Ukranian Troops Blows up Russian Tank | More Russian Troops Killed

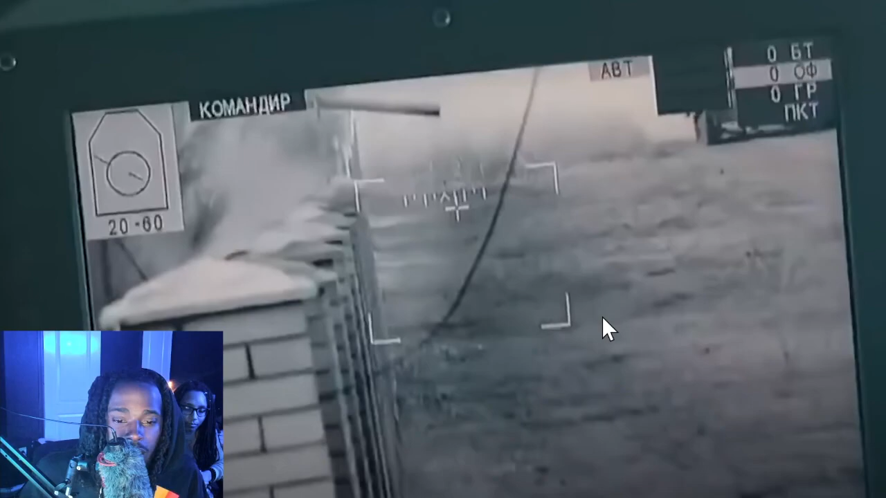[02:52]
They are causing destruction to us it look like it ain't nothing happening But on the other side there's probably bombs and buildings getting blew up like that's crazy I can't even imagine this is a different level of Of what they what's the war? What's the long word of war? War war war it's a war zone. We're gonna say war zone. This is a this is definitely a war zone y'all play call of duty War zone. This is a war zone right here, man. This is ridiculous Look at you can see people feet right. This is somebody walking right here, bro.
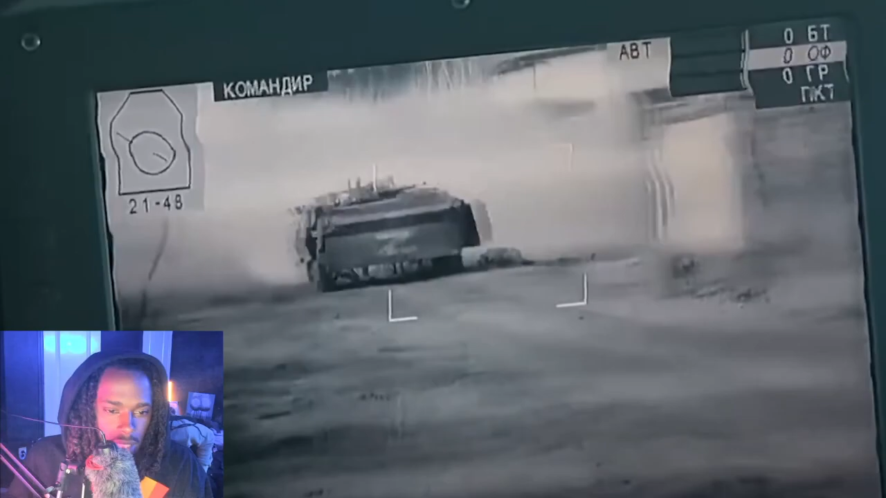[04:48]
Fuck? here blown up you know what i'm saying so it's like are they crying are they figuring out a plan b or c because plan a ain't working so it gotta be they gotta be on plan b or c or maybe even d i don't know because this is like it's gonna be this is crazy man